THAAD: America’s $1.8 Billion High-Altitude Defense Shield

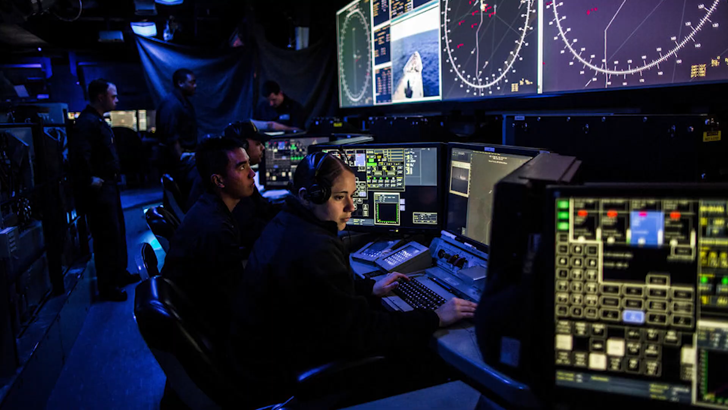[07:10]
By connecting with C2BMC, THAAD can exchange tracking data with AEGIS,